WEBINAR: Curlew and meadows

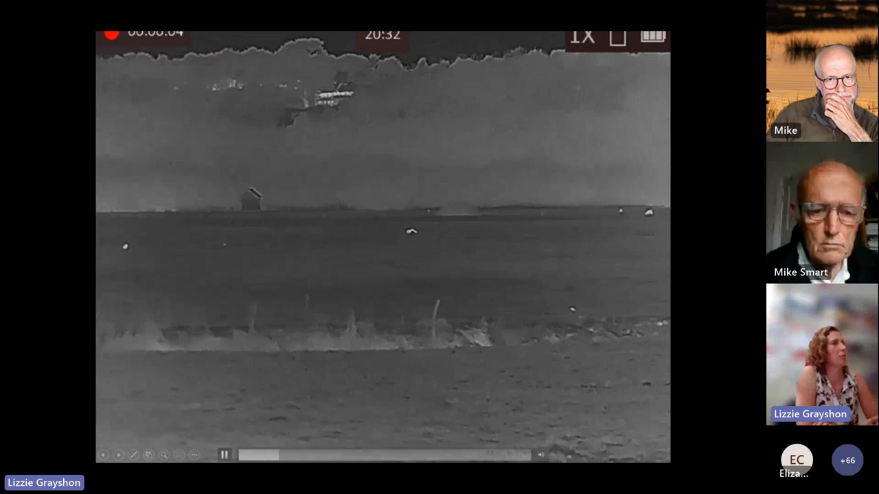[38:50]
This is a video I got from one of our keepers, really early season, of a fox using one of our big main water meadows. So this fox is heading straight through the main area for our breeding waders.
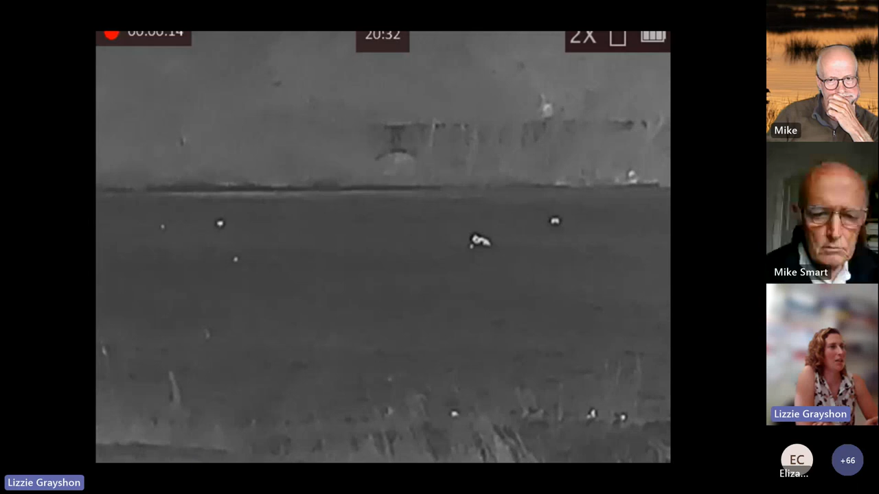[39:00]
Like I said, this is about early March, and it's heading, it knows exactly where it's going. You can see all the little birds dotted around, and it's heading for this lovely scrape right in the middle of our main meadow, which is full of duck and lapwing and snipe early season. So it just highlights
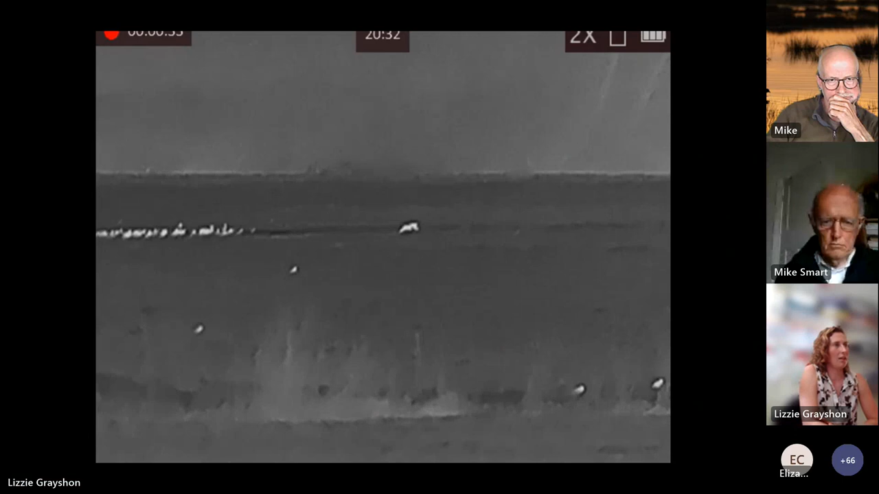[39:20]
it just sort of highlights, you know, it does need to be targeted. You need to really focus on your meadows, on your key meadows, because you could have one fox, you know, if this fox wasn't removed, early season, it's probably going to be out there every night for the rest of your season.
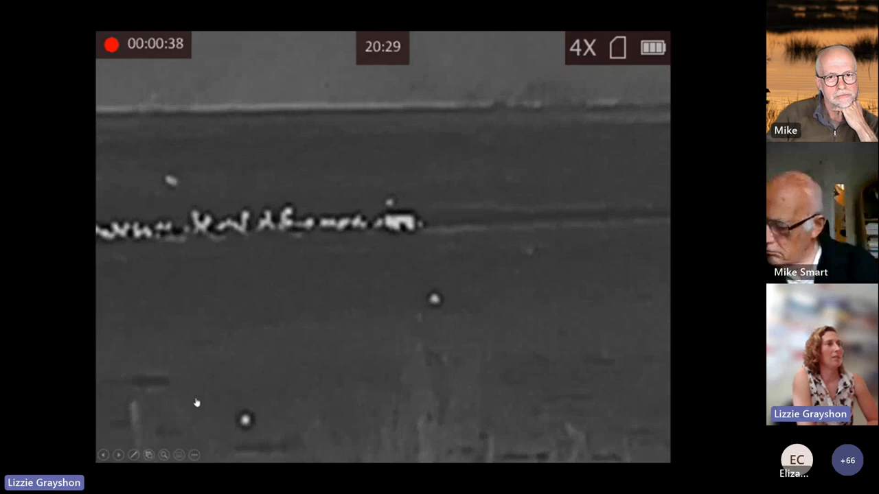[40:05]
They're very clever predators.
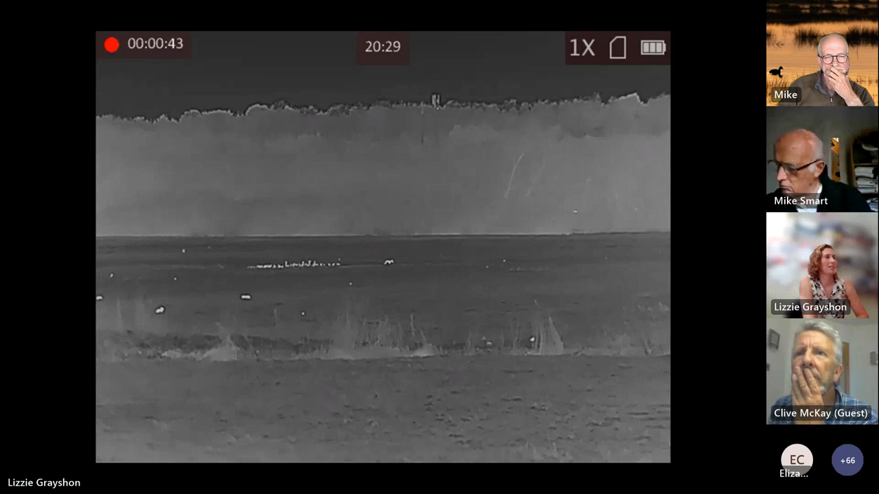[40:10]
And the improvement in thermal images has been outstanding, and it's been really, really useful and a really, really good tool for predator management